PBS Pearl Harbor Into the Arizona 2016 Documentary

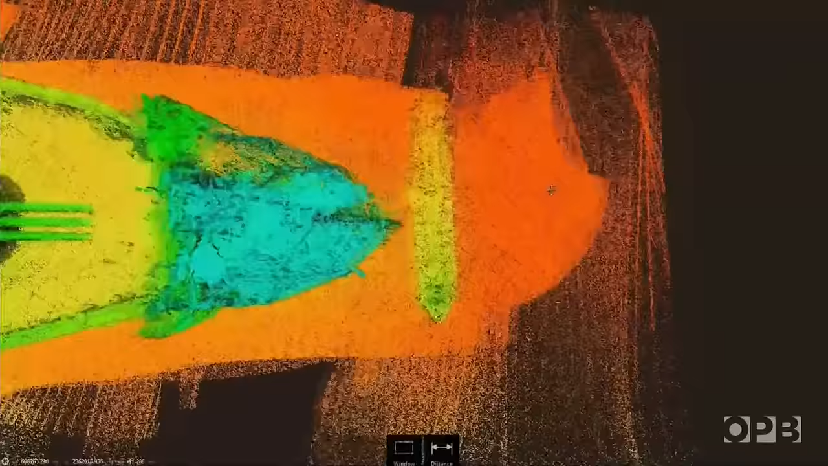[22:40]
The team presents Don with the new sonar scans of the wreckage.
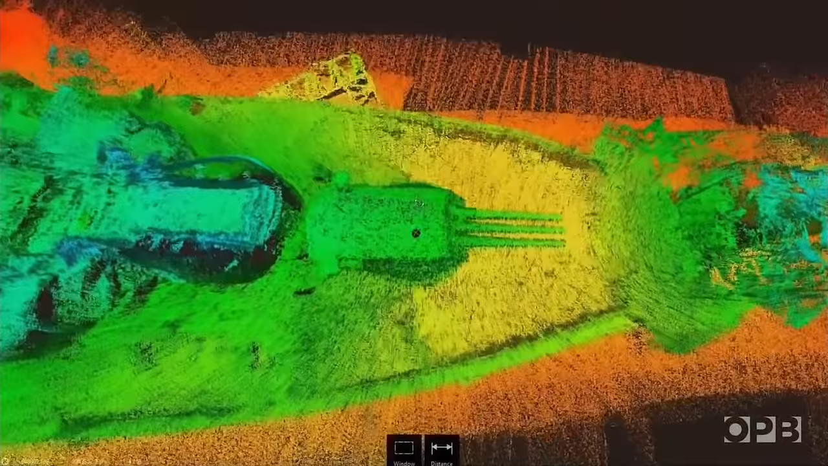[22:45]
They reveal a complete image of the sunken vessel in incredible detail.
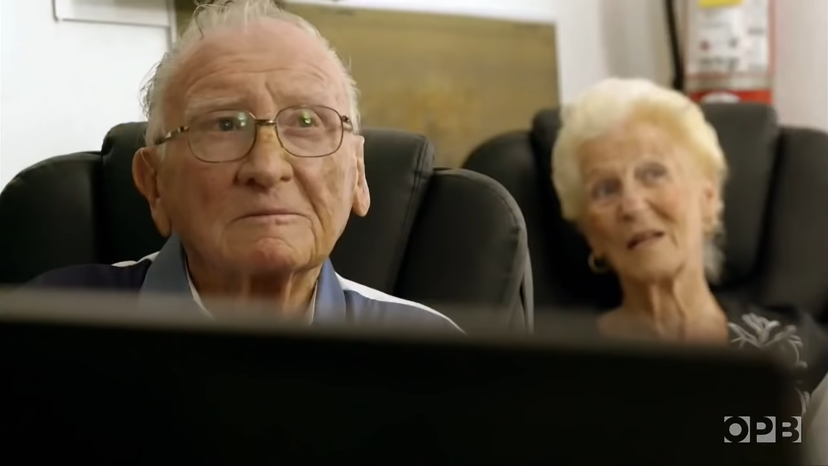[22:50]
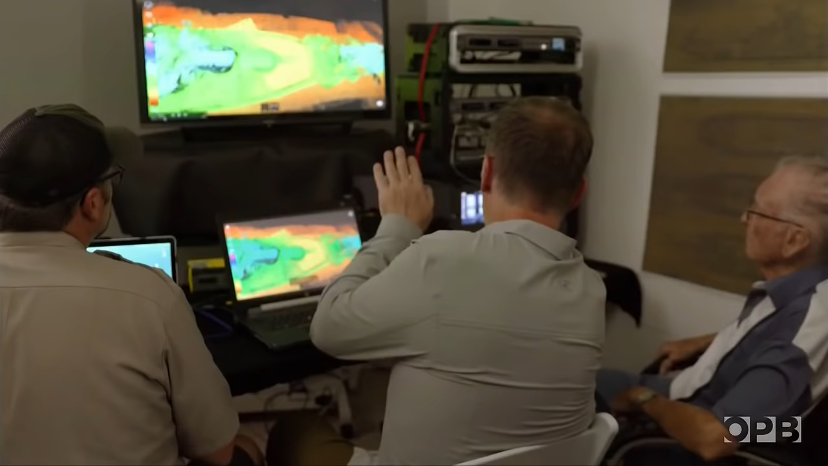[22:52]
And then we can rotate it in 3D to kind of give anyone who sees it that context. Yeah.
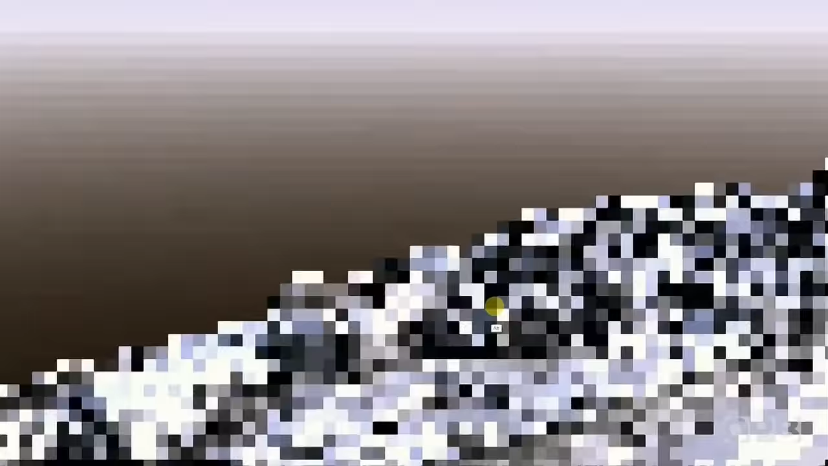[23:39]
Don, is this the area that you were, the number six?
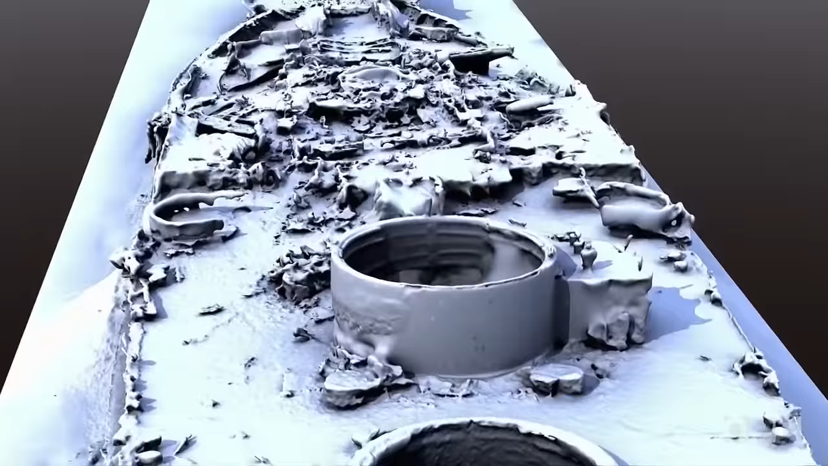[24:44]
It's very surprising that the starboard side is more blown away like this side, because that's where the explosion was.
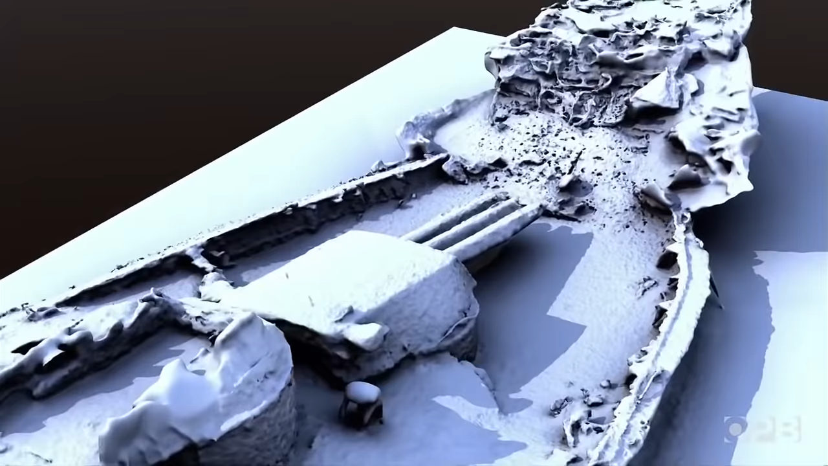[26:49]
The sonar image of the wreckage reveals the extent of the destruction.